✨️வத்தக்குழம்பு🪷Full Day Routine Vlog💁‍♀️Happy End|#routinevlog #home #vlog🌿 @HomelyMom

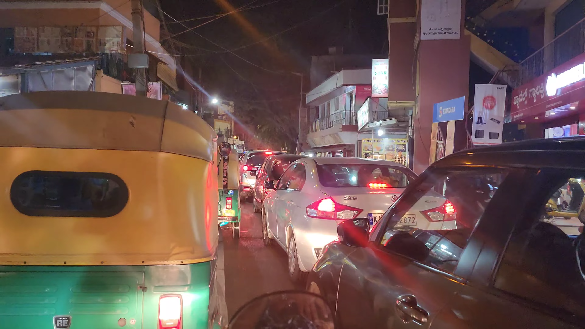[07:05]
போகிற வழியில் செம்ம டிராஃபிக்ங்க, அது வந்து எப்படியா இருந்தாலும் வந்து இங்கே பெங்களூரில் டிராஃபிக் எந்த நேரமும் இருந்துட்டு தான் இருக்குது.